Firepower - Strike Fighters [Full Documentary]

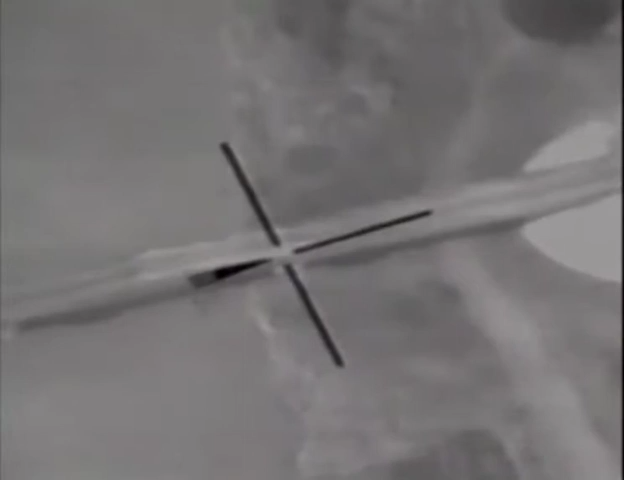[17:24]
In this footage, shot during a tornado attack on an Iraqi bridge, the crosshairs mark where the laser designator is being directed. The guided bomb senses the reflected laser beam and homes in on the bridge with remarkable precision.